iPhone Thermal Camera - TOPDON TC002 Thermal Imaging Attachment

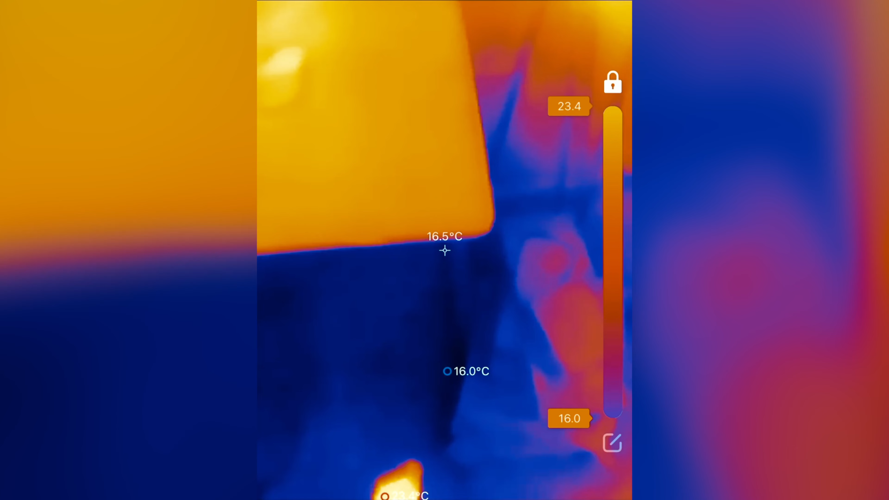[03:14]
On screen: spot 16.5°C
All in all this affordable device utilises advanced
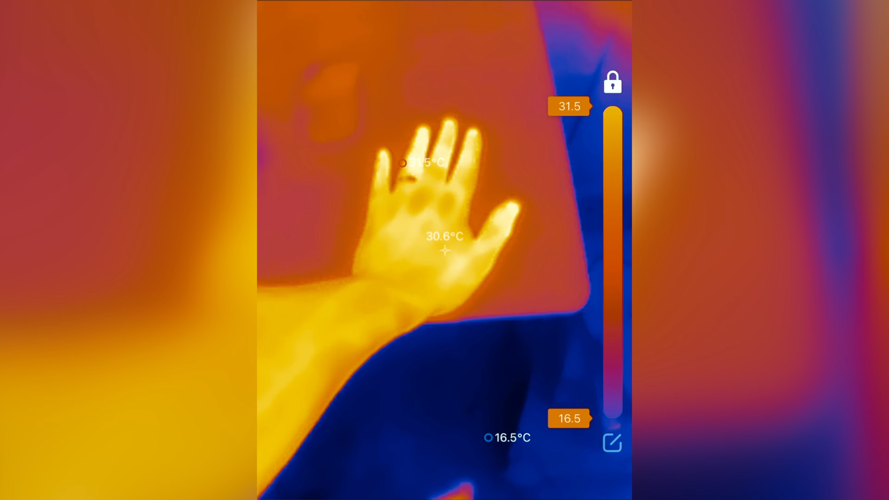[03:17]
On screen: spot 30.6°C
infrared technology to detect and capture temperature changes in real time.
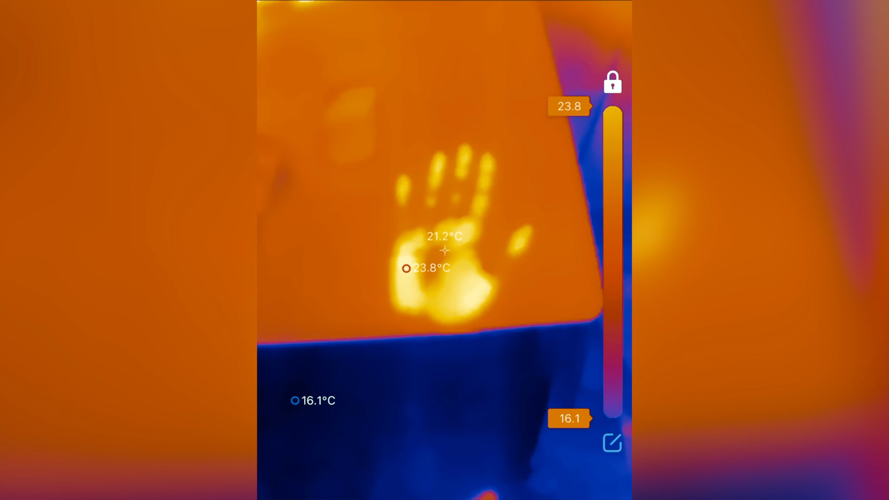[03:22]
On screen: spot 21.2°C
Not only allowing you to identify potential issues. But being able to solve them before they become a major problem.